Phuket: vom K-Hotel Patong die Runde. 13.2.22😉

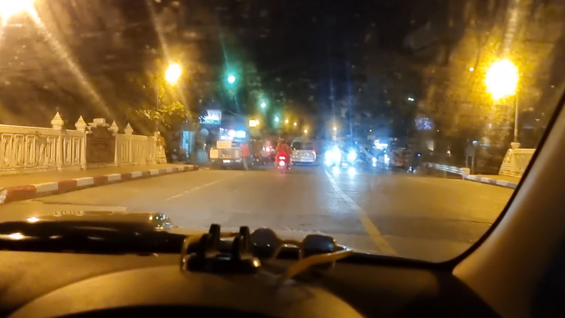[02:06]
Wer meine Videos kennt von noch einem halben Jahr, der weiß ja, dass auf dieser Straße wirklich alles dunkel war,
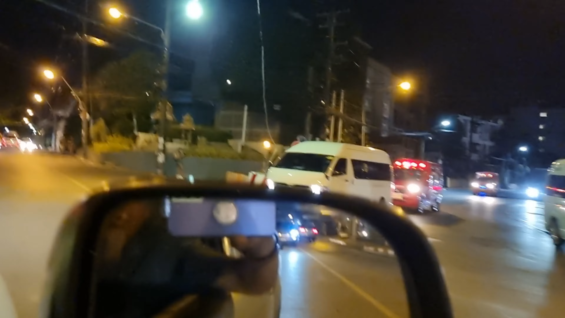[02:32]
Das ist die Straße, die jetzt hier zum Strand führt, zum Paton Beach. Geht man in die andere Richtung, würde man nach Catacaron fahren, also am Simon Capare vorbei, wenn man in die andere Richtung jetzt fährt.
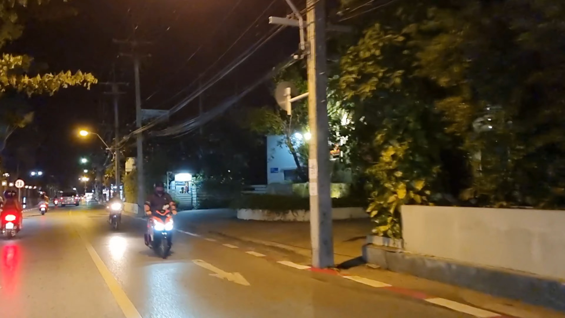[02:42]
Aber jetzt fahren wir ja, wie gesagt, Richtung Paton Beach Road.